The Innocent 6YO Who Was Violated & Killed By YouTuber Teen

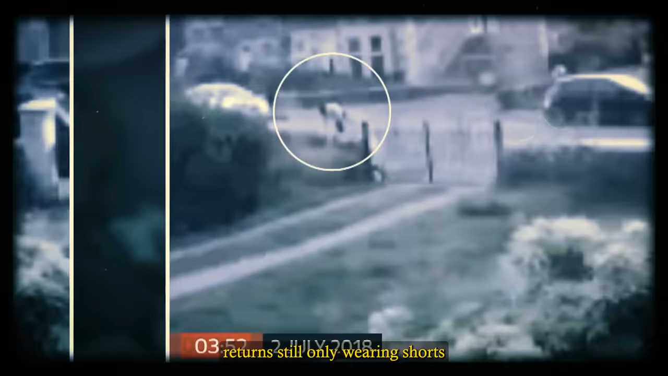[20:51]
Seven minutes later, Aaron Campbell returns, still only wearing shorts but no longer carrying the clothes. Six minutes later, he's changed clothes again and sprints out with a torch.